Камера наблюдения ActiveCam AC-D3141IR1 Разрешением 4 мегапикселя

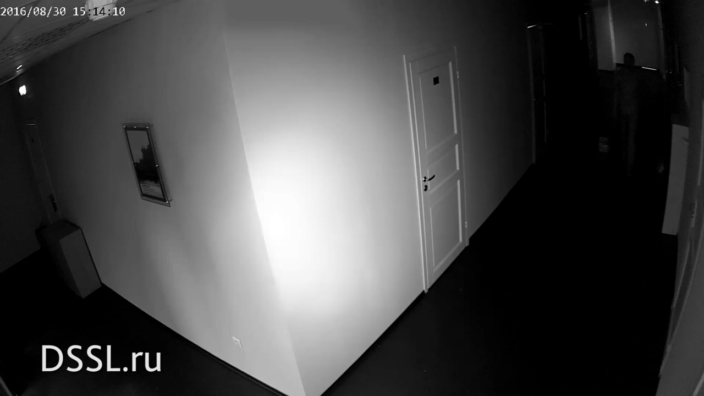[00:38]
Есть механический ИК-фильтр и ИК-подсветка с дальностью действия до 15 метров.